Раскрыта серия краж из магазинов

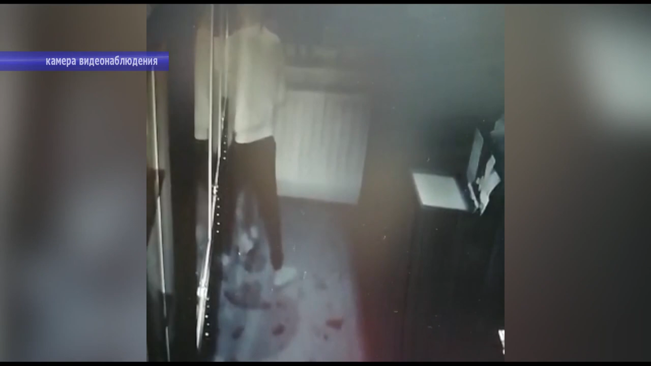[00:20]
В магазине электроинструментов добычи злоумышленника стали углошлифовальная машина, автоматическая мойка, три электрические пилы, а также 186 тысяч наличными из сейфа, который он повредил топором.
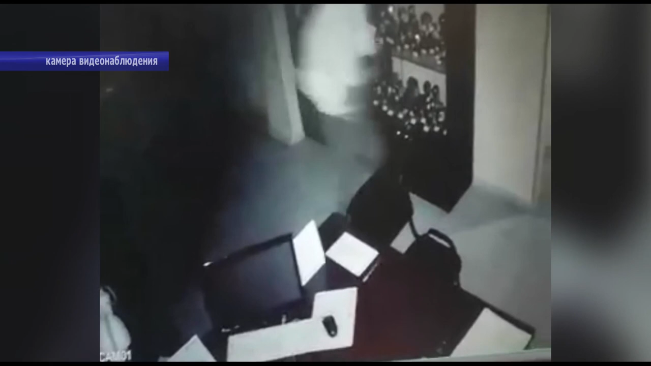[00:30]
Из магазина электроники подозреваемый похитил ноутбук и 80 тысяч рублей наличными из кассы.
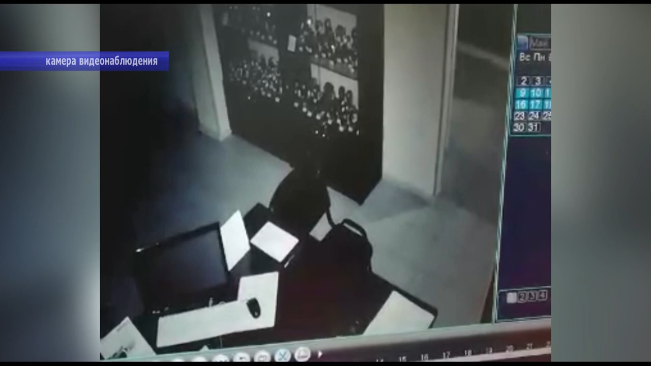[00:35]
В магазине сантехники пропали три сместителя и денежные средства из кассы.